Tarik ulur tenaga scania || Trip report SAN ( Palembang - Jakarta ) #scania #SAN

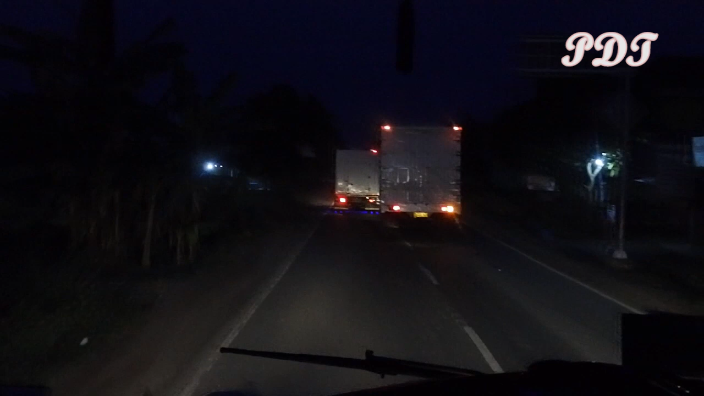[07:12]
128 ya. Yang warna merah tadi mobil itu mobil 128 lagi. Anak togel. Biasanya itu kena.
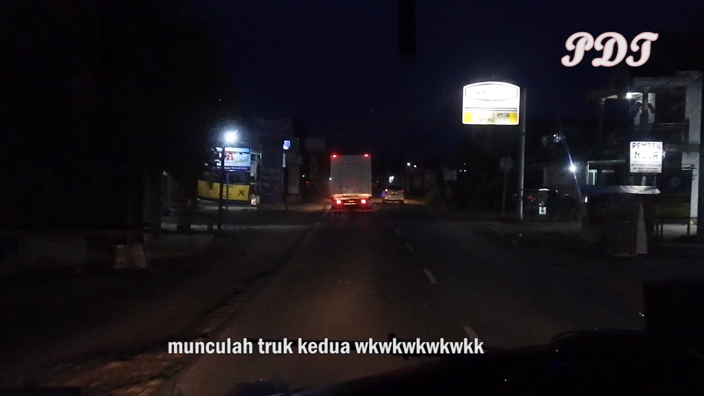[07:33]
Tapi yang lucu mobil apa tadi? Satu jalur kok bisa ditabrak saya kencang sampai masuk ke par-par tadi.